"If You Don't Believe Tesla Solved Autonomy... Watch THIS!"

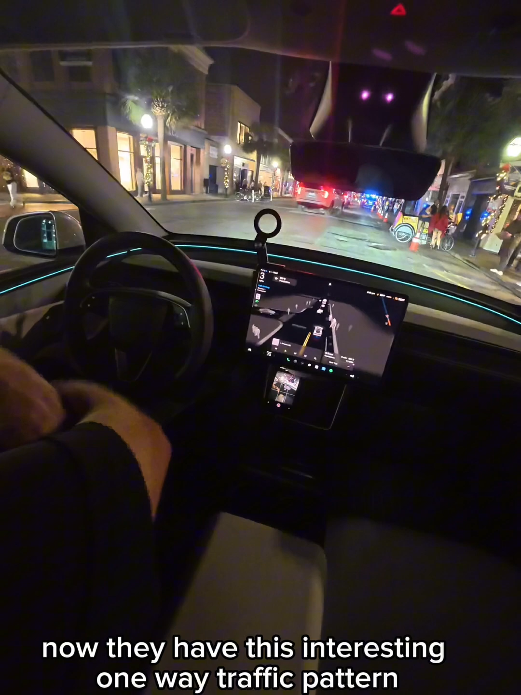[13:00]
notice notice notice how it stopped for those pedestrians right there they actually were walking illegally the car saw them and it stopped they have this unique traffic pattern downtown charleston on friday and saturday nights because of the crowds